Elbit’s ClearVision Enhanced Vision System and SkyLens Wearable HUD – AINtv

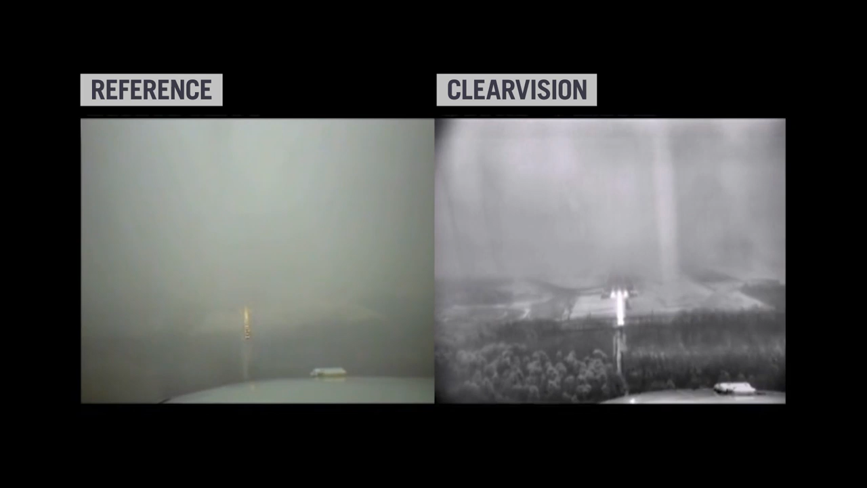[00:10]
Elbit Systems has been at the forefront of enhanced vision system technology and recently released a number of developments as part of its clear vision situational awareness enhancement range to give pilots a clear view.
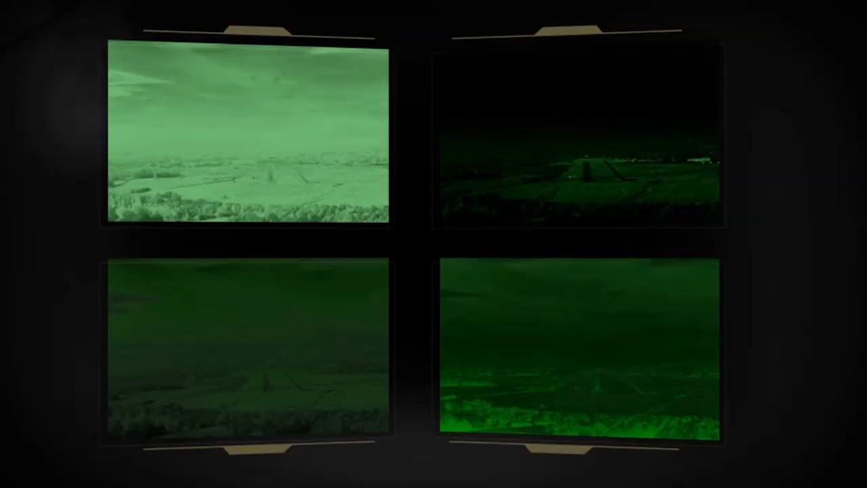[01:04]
We are looking at the spectrum and we take the best pictures, combine them in every given moment to give the pilot the best available image.